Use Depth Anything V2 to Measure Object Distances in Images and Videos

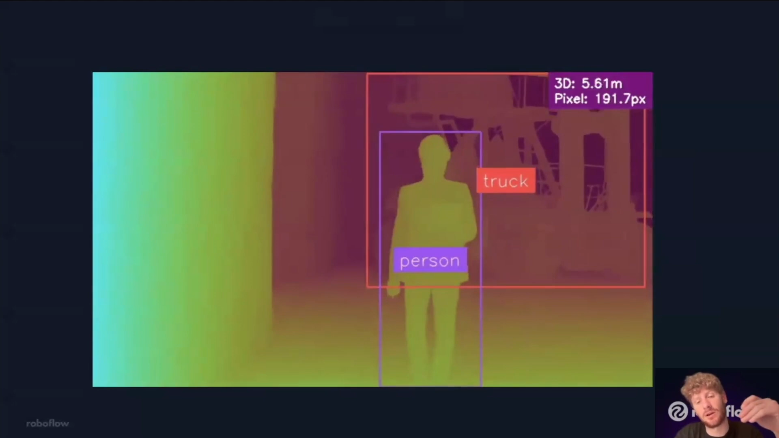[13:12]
we can take those outputs that we've created from the workflow and create a visualization here.
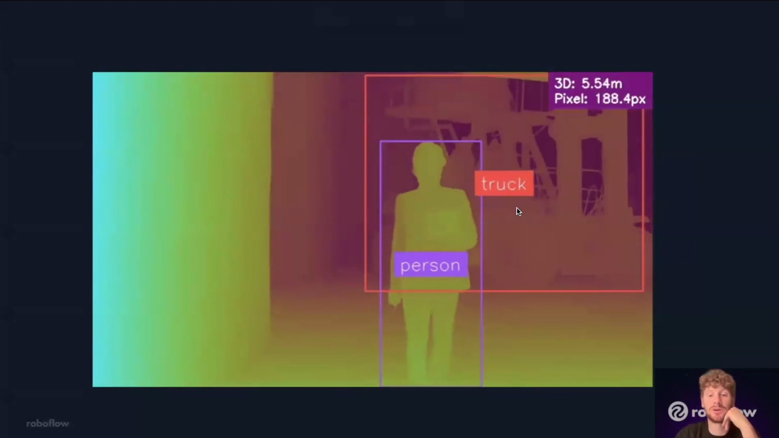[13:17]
So what I'm showing is a person, you know, walking away from the truck. We have the person bounding box.
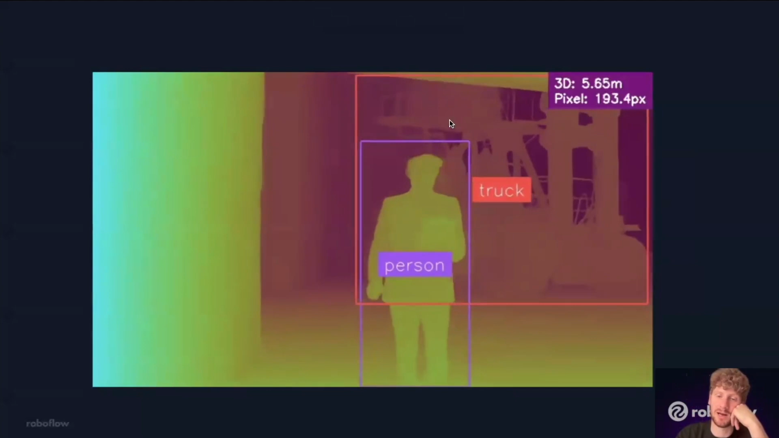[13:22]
We have the truck bounding box. And then the top right here, we're looking at that 3D distance between the objects.
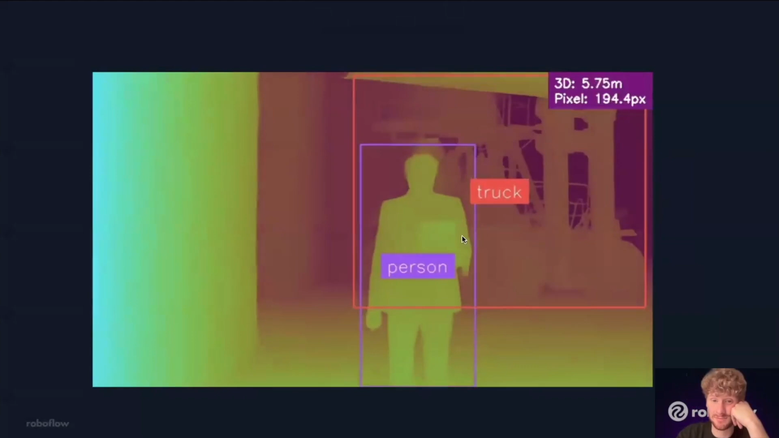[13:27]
And we're seeing as, you know, as would make sense to you and me, they're getting further away as the person walks towards the camera.